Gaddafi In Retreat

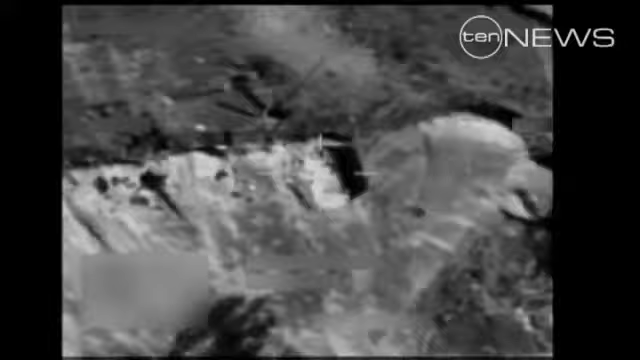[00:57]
Western airstrikes cleared the way, opening a corridor for rebel fighters to simply drive through.